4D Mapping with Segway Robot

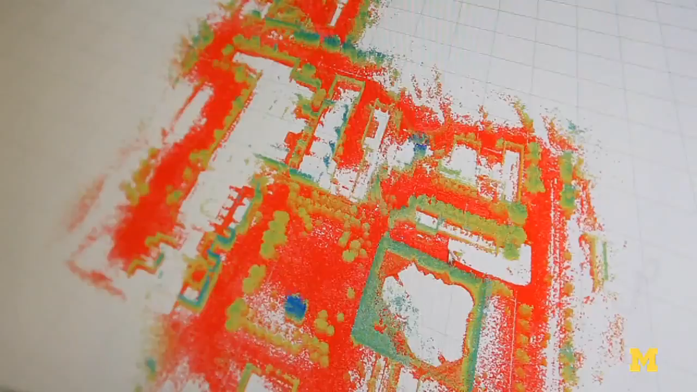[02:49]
And so this is all the 3D points that we've collected, or a subsampling of the 3D points because otherwise it would be like billions of points. And this is the inside of the deuter stat that we passed through.
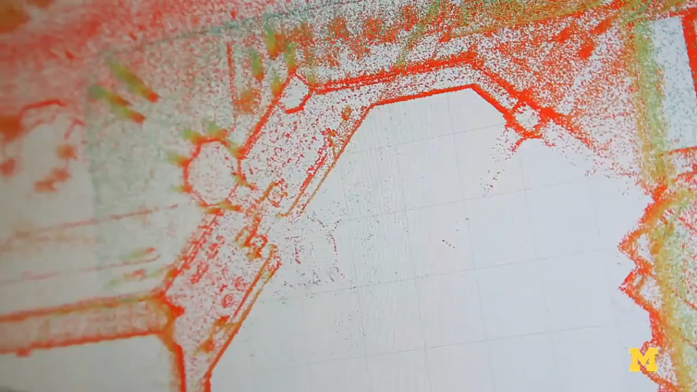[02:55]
You can see from the top down you get really like a floor plan almost, right? But then it has the 3D information.